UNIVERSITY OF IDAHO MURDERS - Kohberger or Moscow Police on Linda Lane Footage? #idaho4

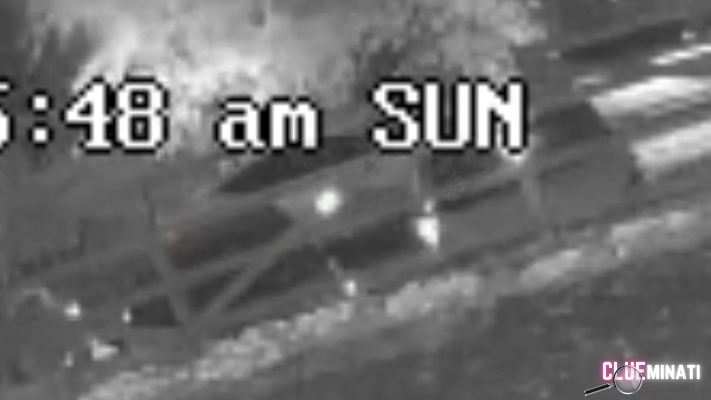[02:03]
so it does have some issues when it lines up however you gotta understand this picture was taken
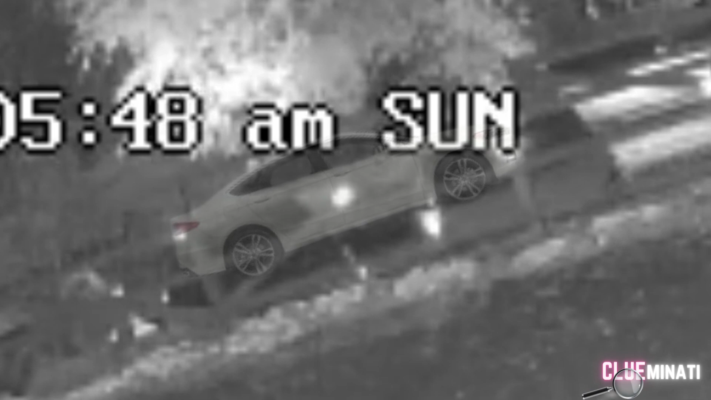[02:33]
was solely a hyundai elantra and that any other car manufactured is out of the question
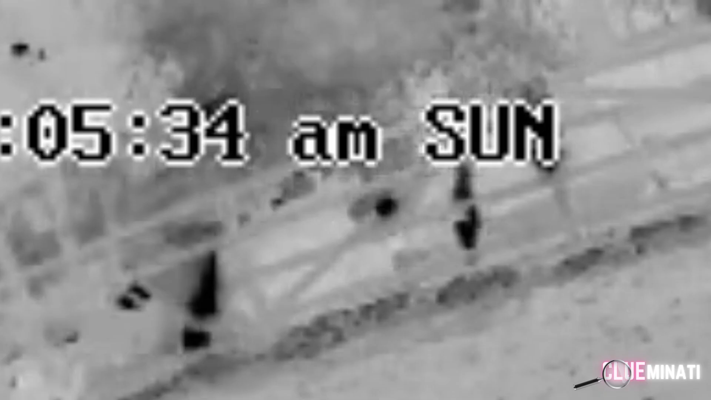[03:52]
right i want you to watch this clip right here and i want you to pay attention
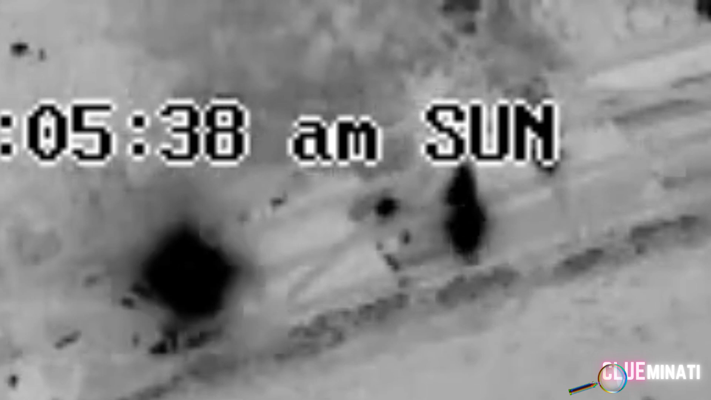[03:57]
to where the arrow comes in so
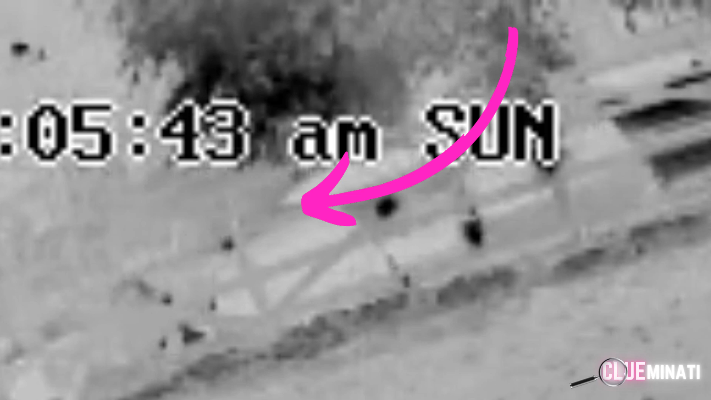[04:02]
this video is inverted which means lights are black and
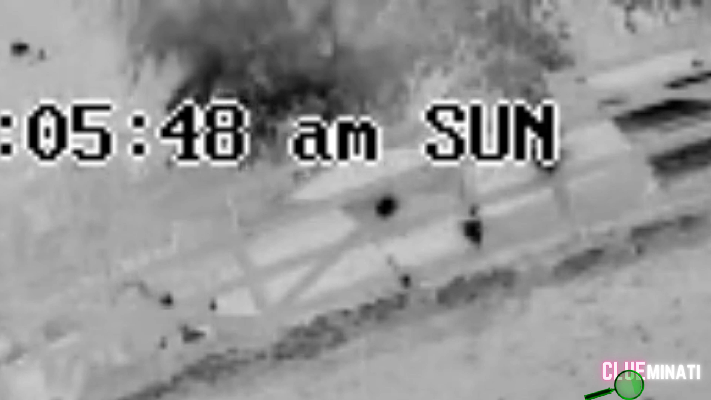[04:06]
everything else is just white okay
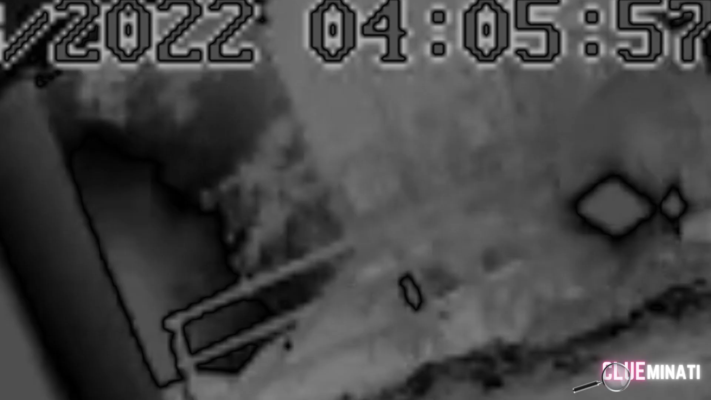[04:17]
again inverted but notice you only see two